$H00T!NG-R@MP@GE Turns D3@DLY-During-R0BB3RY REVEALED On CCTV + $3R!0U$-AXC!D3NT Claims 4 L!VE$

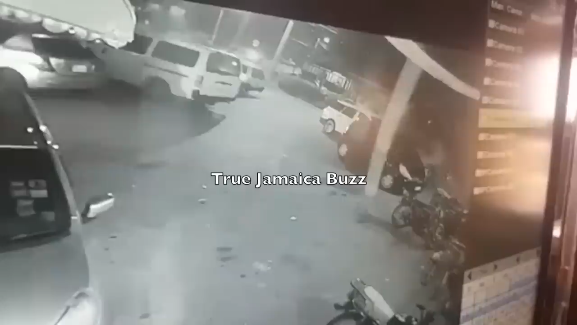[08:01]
So therefore, they did not spend too much time in the supermarket. We spot the money, we spot the cell phone, we spot the people them there. However, these J-A-C-K-A-S-S-E-S, when they came out of the supermarket, that is when the rampage starts.